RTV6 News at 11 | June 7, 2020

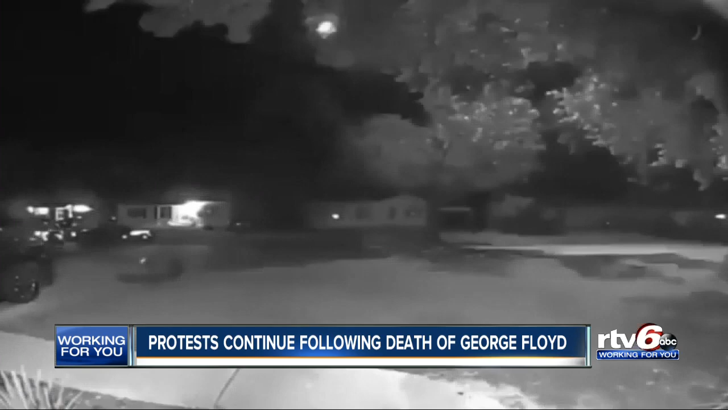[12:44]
Louis, this ring security camera showing an officer hitting an unarmed black man with an unmarked patrol car. One officer suspended and two others placed on leave. The police department and the FBI are investigating. In this video overnight, showing a violent takedown of a black man caught on police body camera.